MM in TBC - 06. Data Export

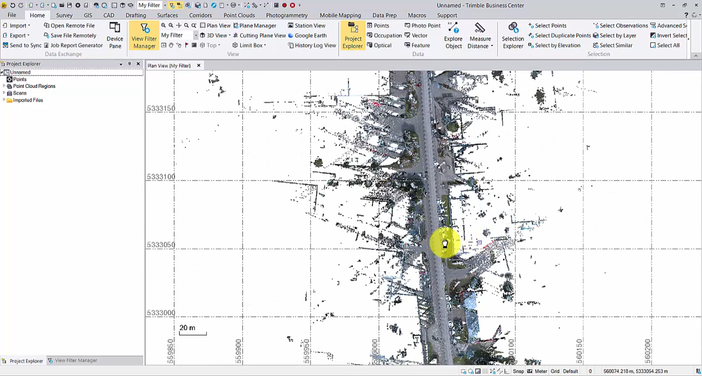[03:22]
Not only the true color is well-kept, under the Point Cloud Regions node, we can see the same classified regions.
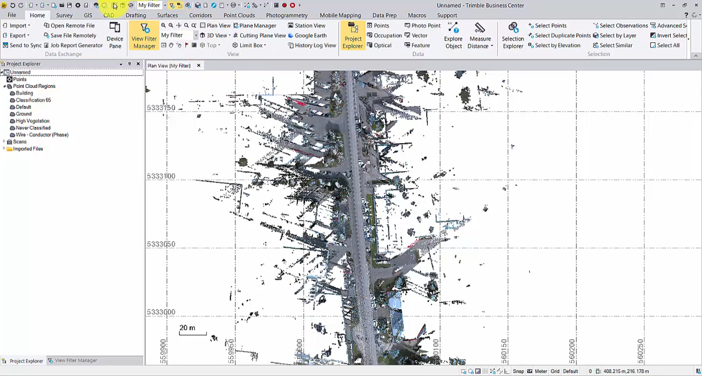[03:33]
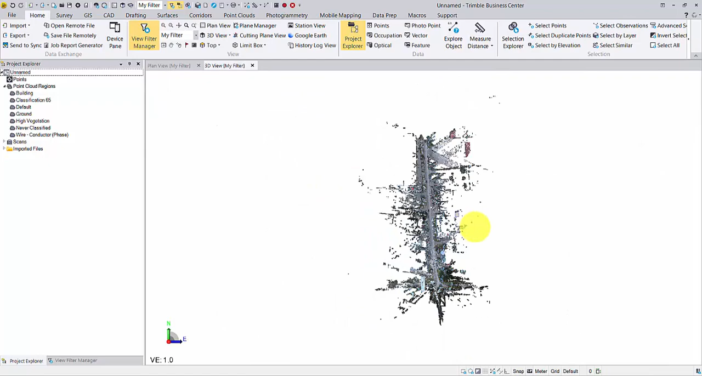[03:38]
From the 3D view, render the point cloud with region color.
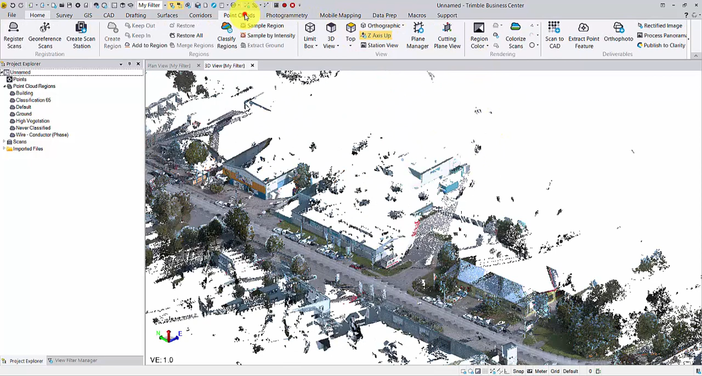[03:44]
You can turn on and off some of the regions from View Filter Manager.